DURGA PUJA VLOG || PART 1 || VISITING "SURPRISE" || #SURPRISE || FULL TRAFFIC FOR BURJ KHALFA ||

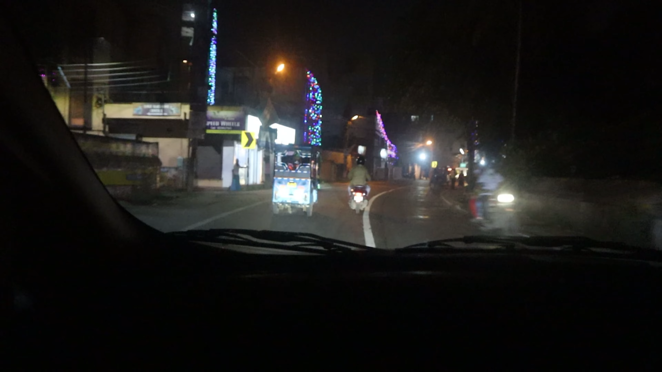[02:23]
ज़्यादा जाम था उधर डाक बंगलो में।
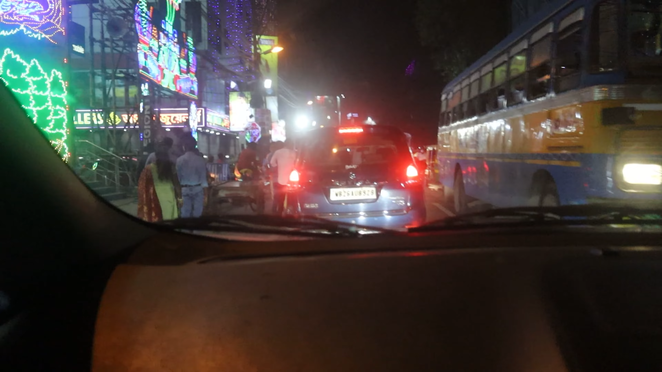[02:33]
ये देखो, और जैम देखो, मतलब इसको बोलते घूमना, अच्छे से बूढ़ा तक।
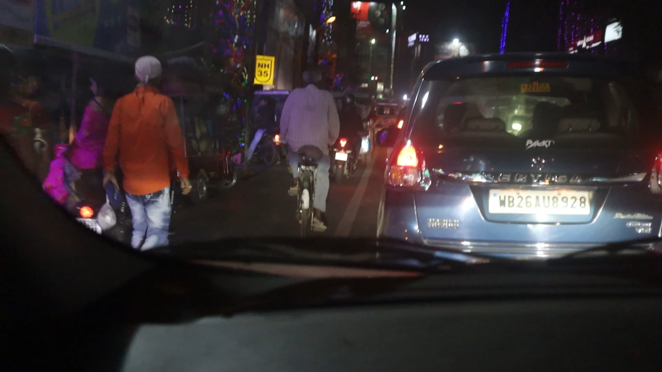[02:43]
ये देखो अंकल को देखो, बाल सफेद हो गए लेकिन सफेद हो गए लेकिन छोड़ा।
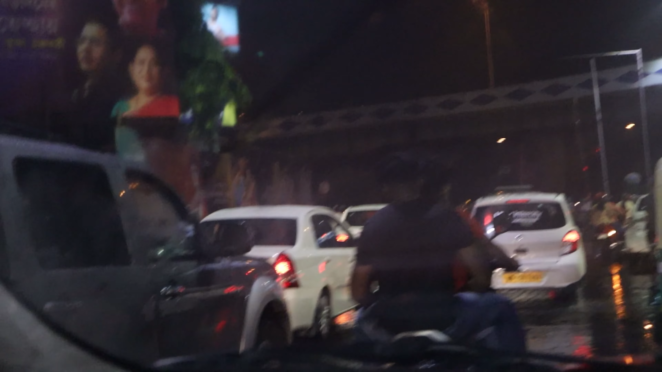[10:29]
और ये छपरी लोग देखो देखो देखो इसको देखो, ये छपरी अभी आने वाला है कुछ ही वक्त में,
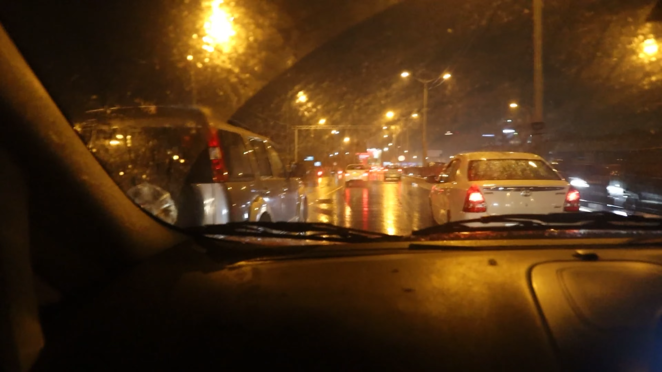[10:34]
मतलब अभी आप देख सकते हो ये भाई होटल बंद हो रखी है,